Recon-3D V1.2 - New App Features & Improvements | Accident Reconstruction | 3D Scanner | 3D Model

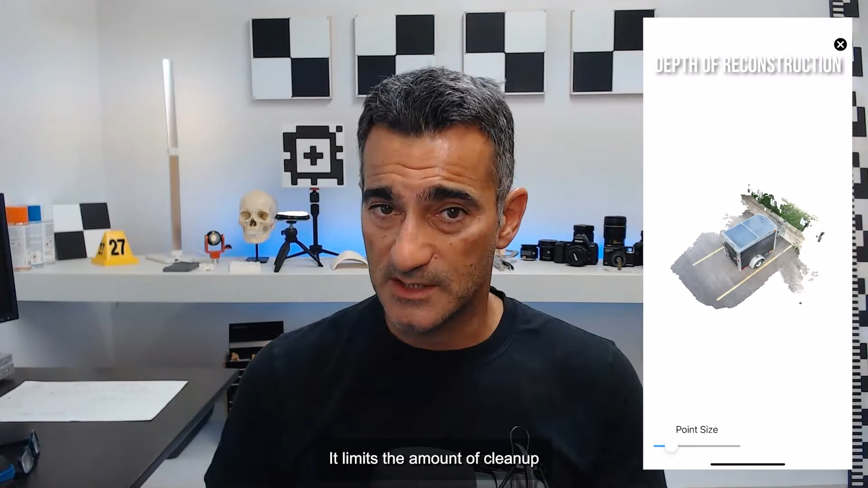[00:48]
It limits the amount of cleanup that you need to do and it also improves the processing time.